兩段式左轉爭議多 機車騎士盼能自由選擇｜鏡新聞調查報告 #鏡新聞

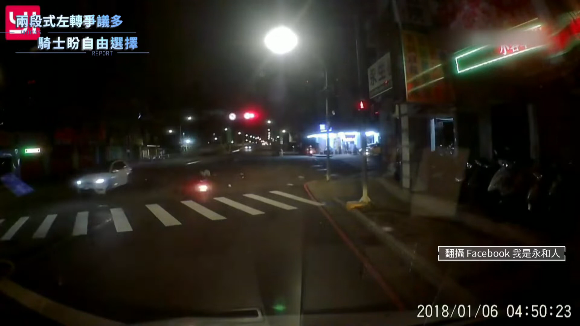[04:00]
過去在新美市符合橋下就曾經有機車騎士在路口直接左轉內線車到了執行車根本殺不住直接高速撞上機車
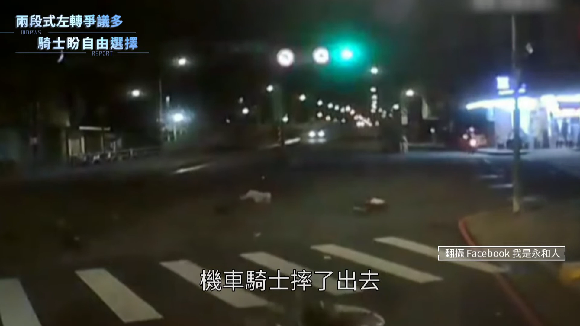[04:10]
騎士摔了出去零件也散落一地大